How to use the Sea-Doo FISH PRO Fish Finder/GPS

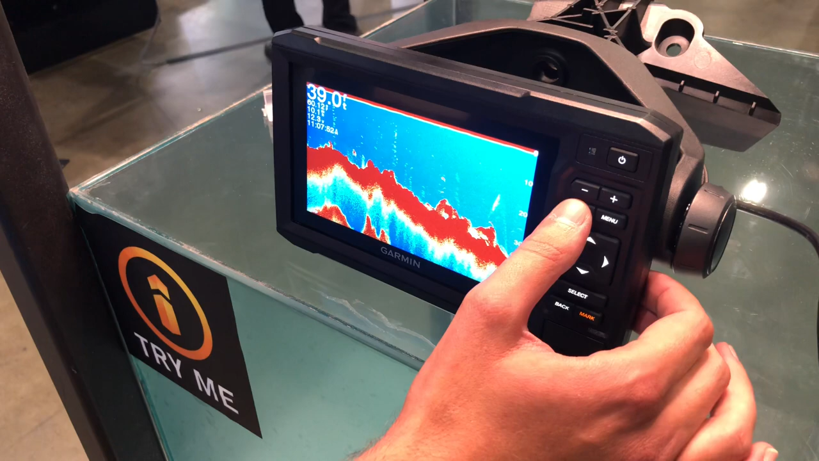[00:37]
all I've got to remember is home and my map will be there at the start.
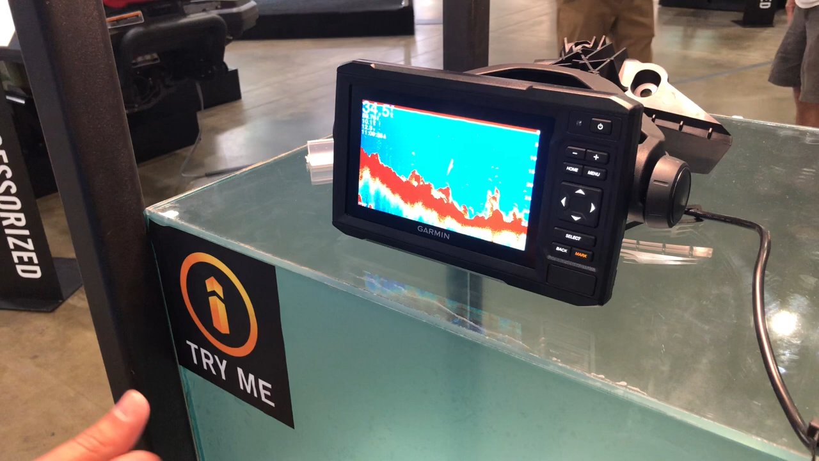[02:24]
That's a traditional style transducer. It's going to give you chirp capabilities.
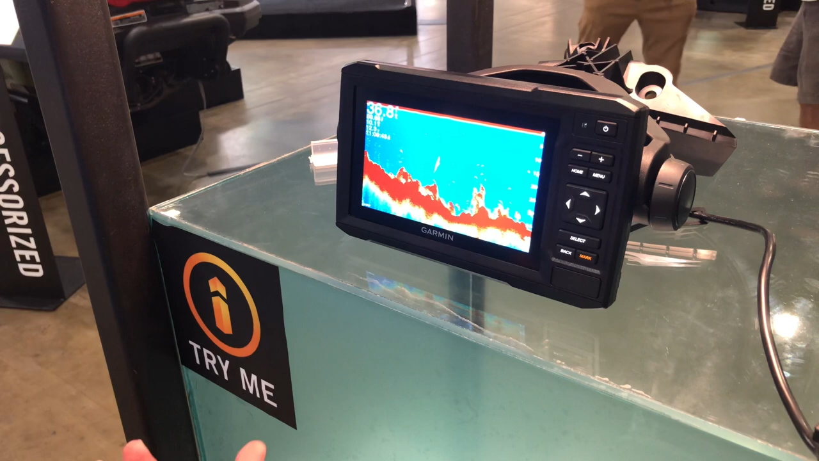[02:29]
All chirp means is that we're shooting multiple frequencies to get the clearest picture possible.
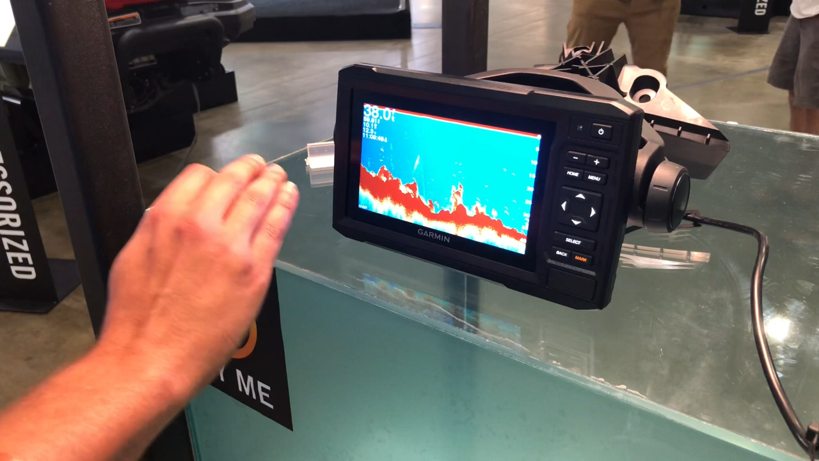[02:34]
The arcs on the screen here are what your fish are going to be
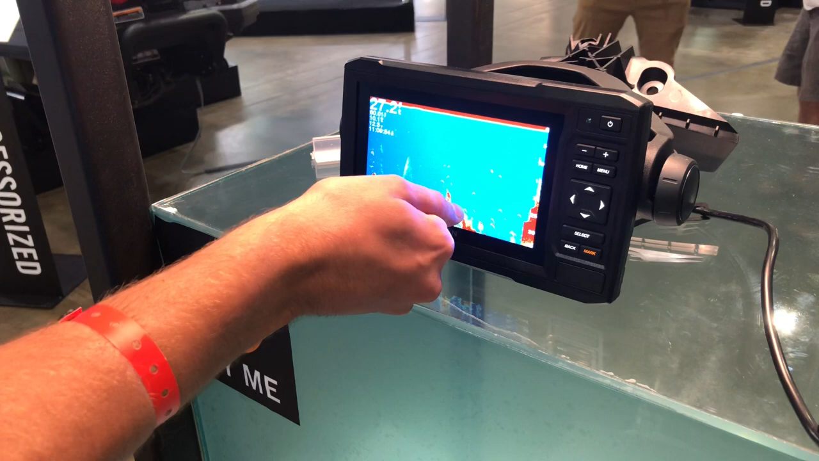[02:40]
and essentially what we're seeing there is the ping of the sonar reflecting off the air bladder of the fish.
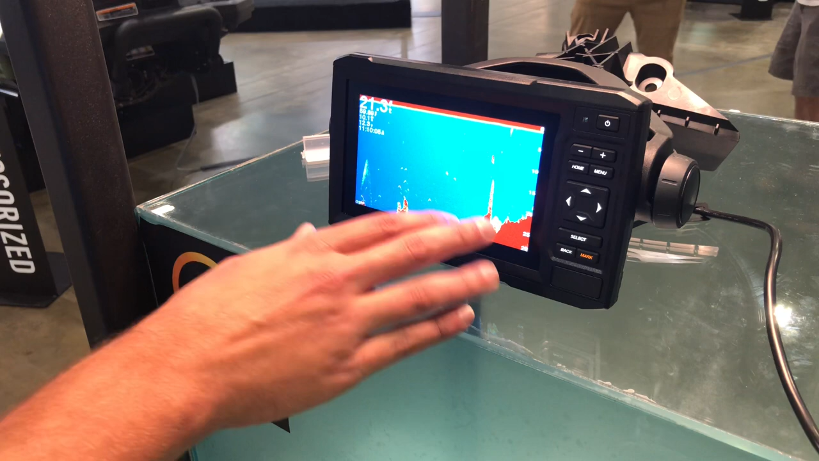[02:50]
Now we won't just get the fish, we also get hard bottom. We'll also have hard bottom, brush structure, logs, rocks.
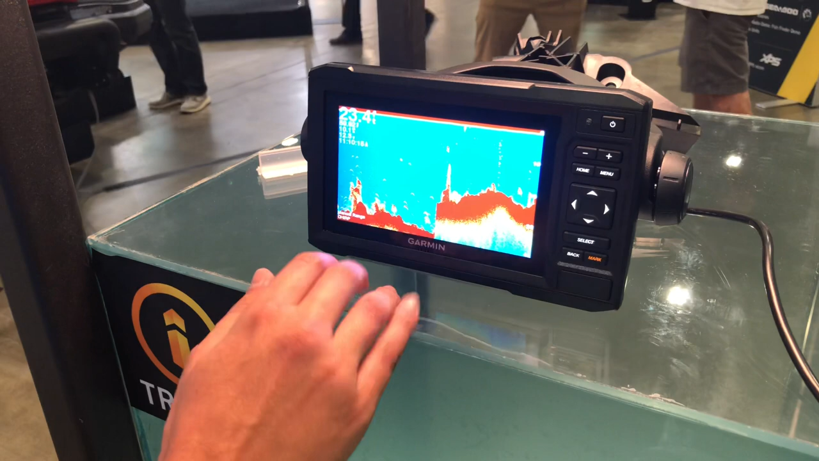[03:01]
Now the idea here is that you'll be able to see your hard bottom, you'll know how deep you are, what temperature the water is, where you're at, and then you'll be able to find those fish on your sonar.
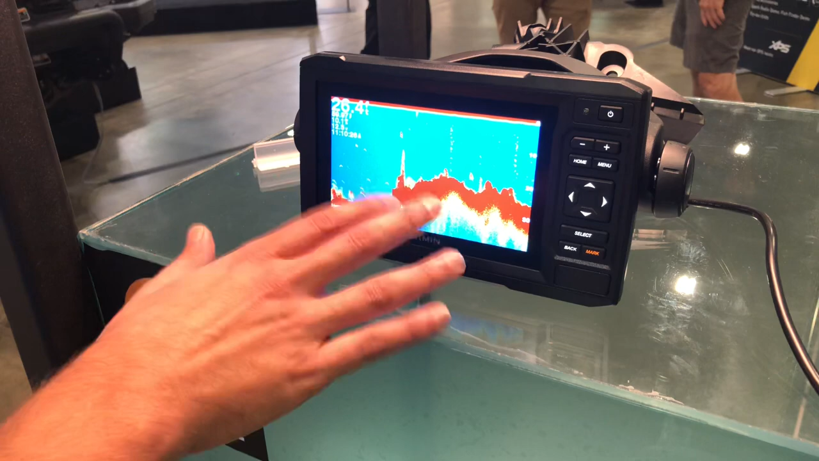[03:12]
Any of these fish, this is all historical. Your transducer, your Sea-Doo is up here in the top right hand corner and all of this are things that you have passed.
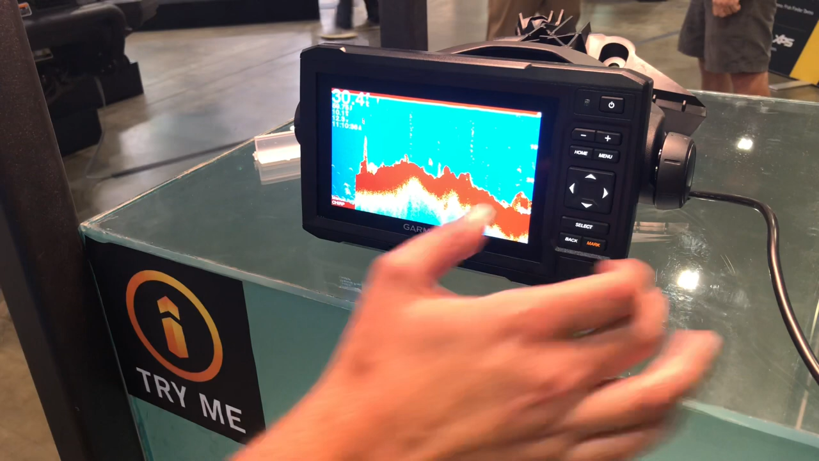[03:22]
So these fish are five feet behind the watercraft. These fish are 15 feet behind the watercraft and this structure here might be 20 feet behind.
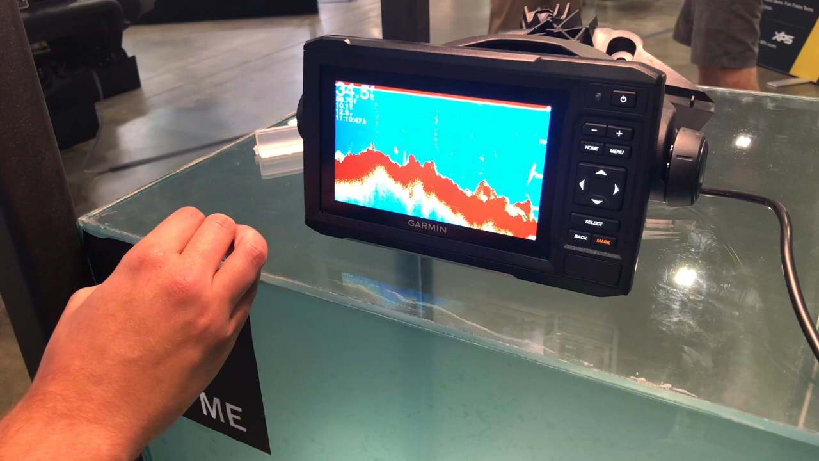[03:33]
These transducers are incredibly customizable with the menu.
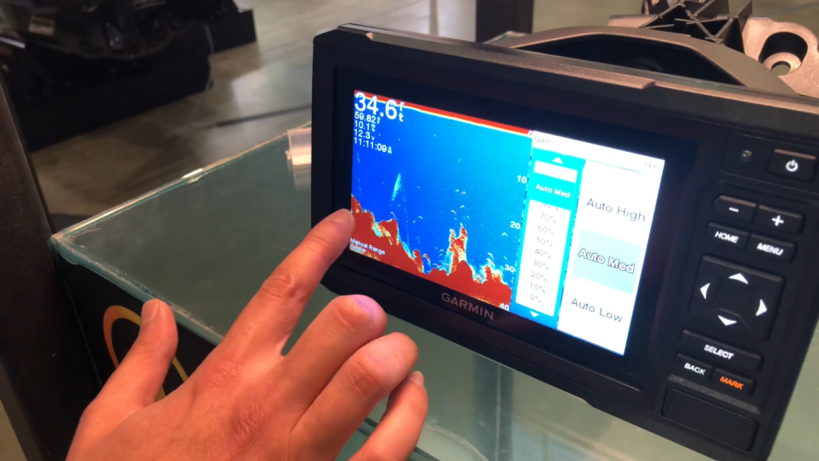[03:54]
The gain determines how loud this image is, how much color you get back, how much you pick up.
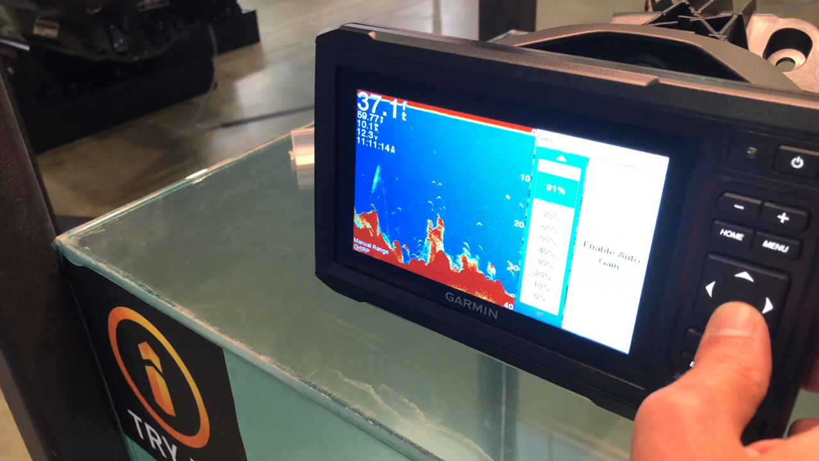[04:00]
I can turn down the gain because some of my customers don't like to see so much on there.
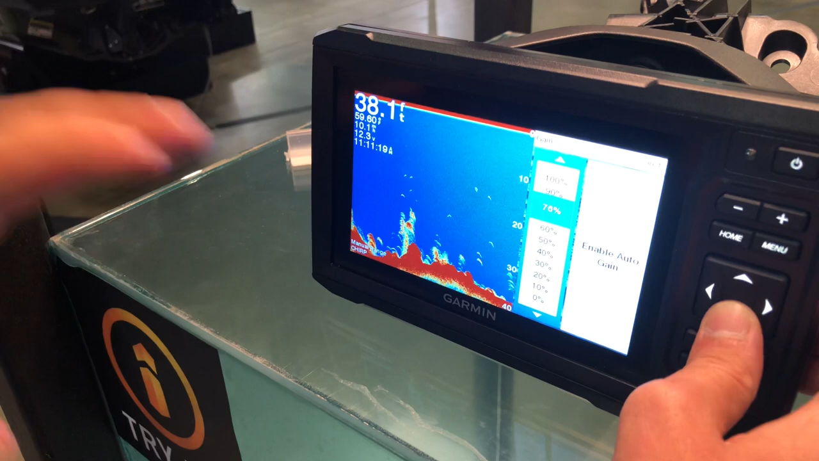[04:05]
They're only looking for the big fish. And as I turn the gain down,
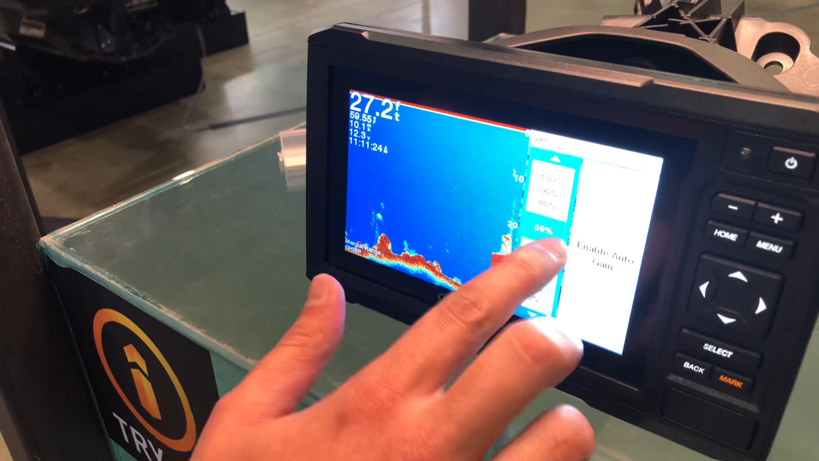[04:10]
On screen: depth 27.2 ft
right about 59-60%, only the biggest fish are going to show up. I have customers that like to run this really loud and try and catch everything that the unit is able to see.
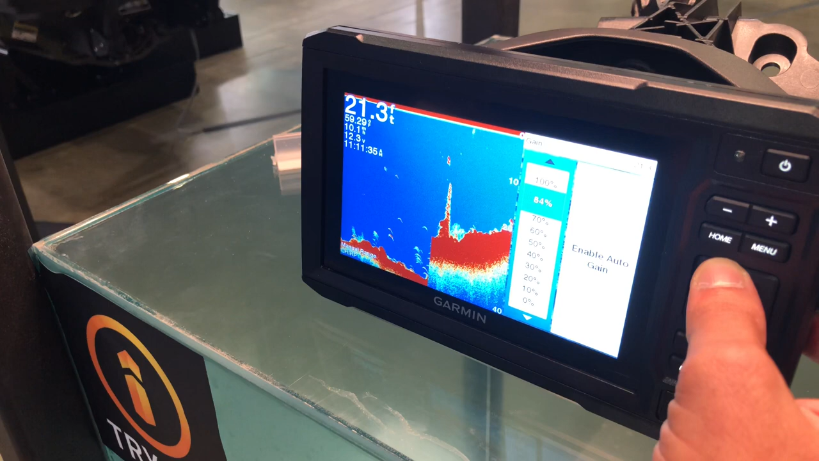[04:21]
Turn that all the way up.
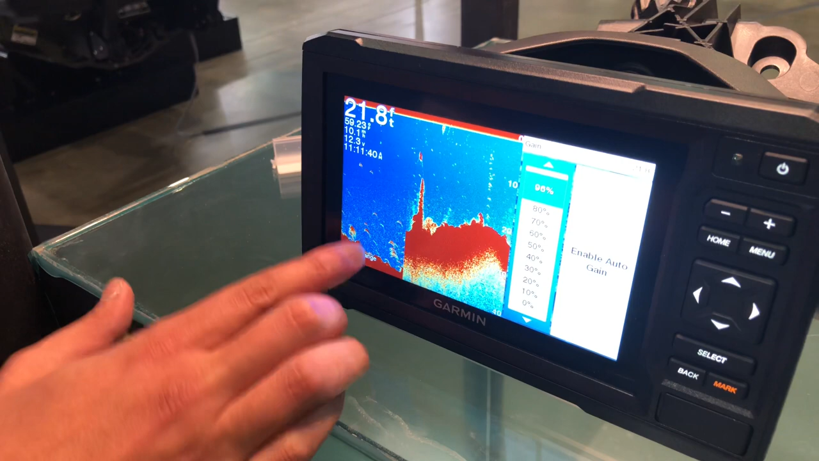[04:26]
On screen: depth 21.8 ft
Now you're even going to get a little bit of live bottom down there with your fish as well. This is all personal preference, whatever's up to the customer.
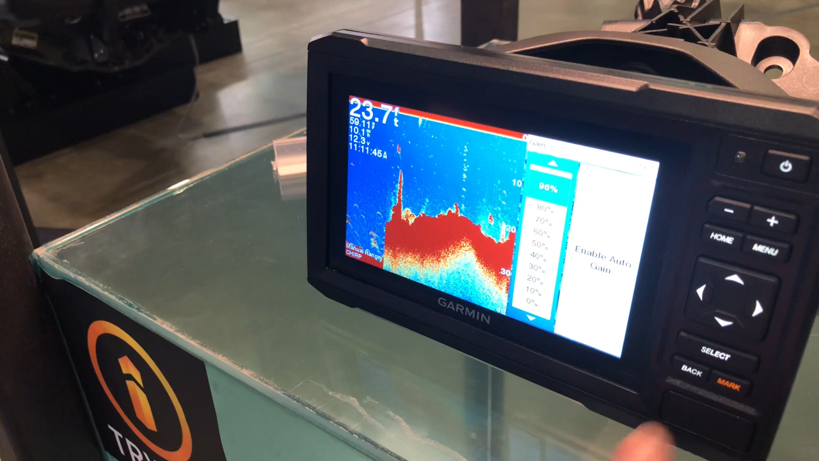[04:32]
On screen: depth 23.7 ft
Those are the two main features about this unit, the sonar and the mapping.